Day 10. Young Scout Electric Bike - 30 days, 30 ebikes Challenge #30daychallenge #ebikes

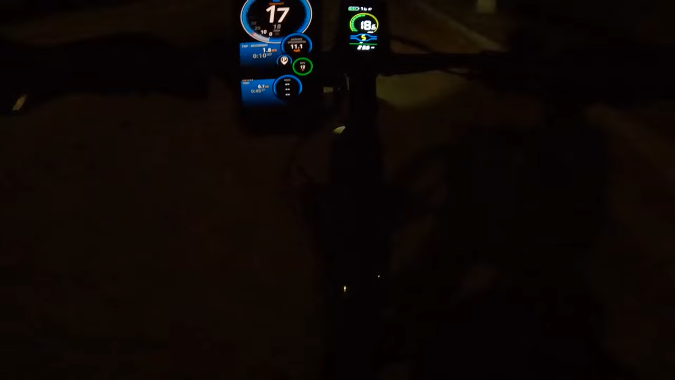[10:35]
so it's uh getting me only like 17 percent or 70 miles an hour that's interesting is the battery or maybe just because 18 now maybe because it's cold outside so that's maybe reducing the power also the battery 74 75 percent but i think it was going about 20 miles now hopefully i think the power dropped because it's colder maybe